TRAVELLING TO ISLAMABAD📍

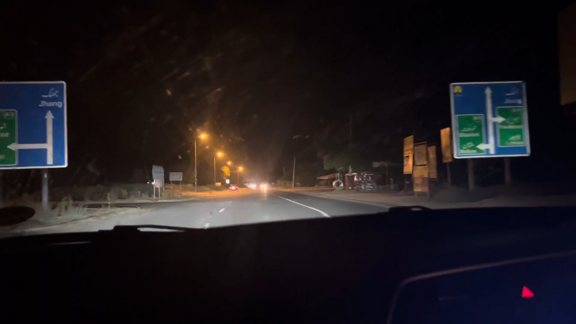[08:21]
अब हम बिल्कुल फंस गए हैं, व्हाट इज हैपनिंग? उसका तो राइट जा रहा है, ये मत डाल दियो फंस जाए।
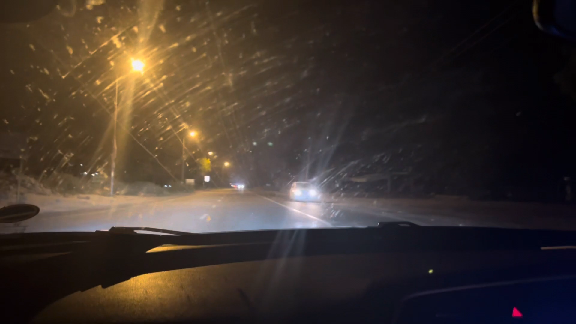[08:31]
बाबू उधर पूछ रहा है ये से किससे? कोई भी नहीं है ना यार, ये फैसलाबाद इस्लामाबाद वाली मोटर चेंज का है।
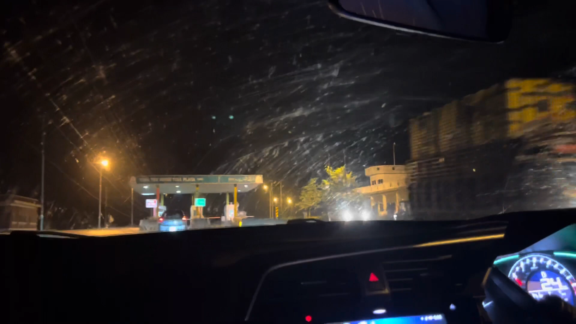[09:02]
फाइनली हम लोग अब सही मोटर वे पे चढ़ गए।
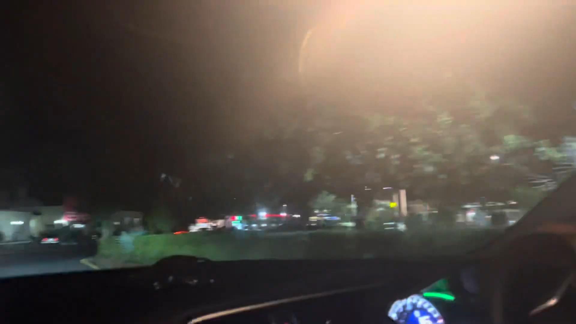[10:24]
डंकिंग डोनट्स लेना है यहाँ पर, बस मैंने क्या कहा था आपको, और कुबरा बोल के चमन भी है